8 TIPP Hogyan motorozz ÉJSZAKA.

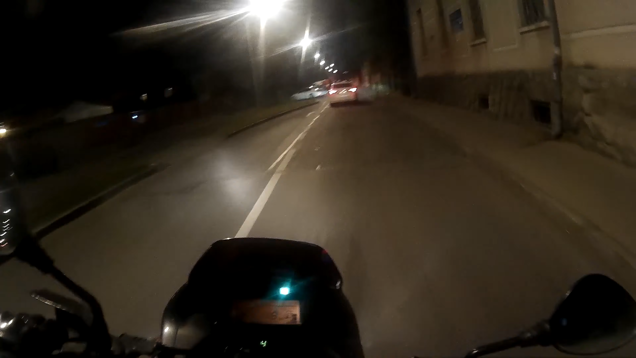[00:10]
Sziasztok, én Sikrájder vagyok, és ebben a videóban összezettem nektek néhány tippet, hogy hogyan is motoroz sötétben vagy éjszaka. Első és legfontosabb tippem itt is az, mint a másik tippes videómnál, tehát hogyha nem muszáj, akkor ne induljál éjszaka motorra, mert jóval több a veszély, nagyobb a baleset veszély éjszaka. De ha ne találtan életbevágó utad van, vagy véletlenül menet közben sötétedik rád az ég, akkor nem árd, ha megfogadod a következő szabályokat.
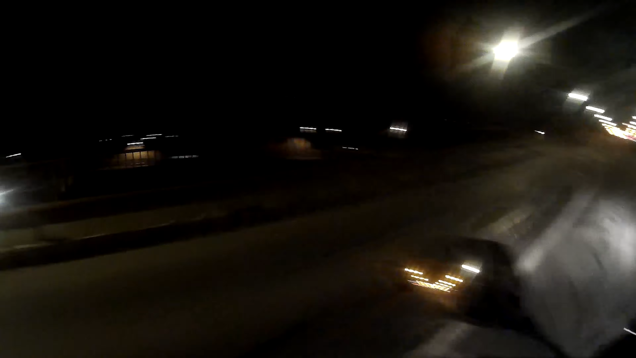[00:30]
Első, ne hagyj gyorsan. Itt is érvényes a lassan jár, további érsz mondás, mivel éjszaka sokkal később lehet észrevenni az úthibákat, kátyúkat, ne találtan kiugró állatokat.
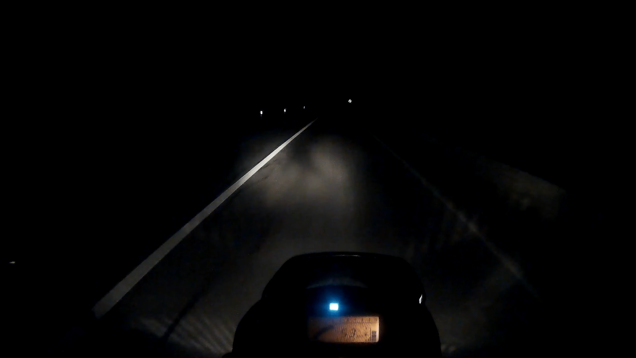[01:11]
És úgy, amivel nem döntöd annyira a motort, és nem hajtasz gyorsan, ezért könnyen ki tudod kerülni a szituációt. Harmadik, használd a rövid és hosszú fényt rendesen. Ez alatt azt értem, hogy használd a távolsági fényszorót, de ne felejtsd új. Eléggé elvakítanak a szembejövő autók fénye, főleg ha felkapcsolják a hosszú fényt, mert ugye te úgy felejted a tiedet. Alaphelyzetben is majdnem minden ötletik autós úgy felejti a távolsági fényszorót, ilyenkor szoktam villantani nekik, legtöbbször észreveszik és lekapcsoljak. Néha megjönnek mind a birkák,
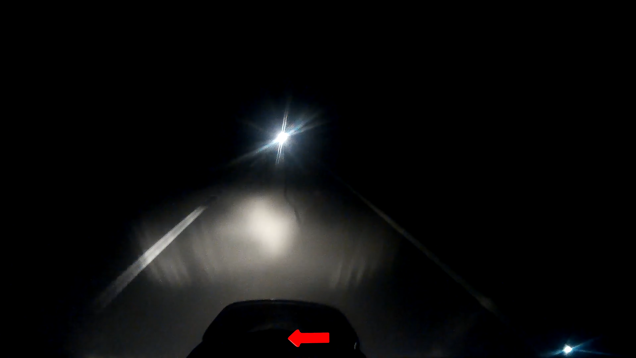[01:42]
olyankor én is felkapcsolom minden létező fényt a motoron, és hadd szóljon, szenvedjenek ők is. Olyankor pár másodpercig imádkozol, hogy az úttesten maradj, mivel el vagy vakulva. Ez a szabály nem érvényes a kamionosokra.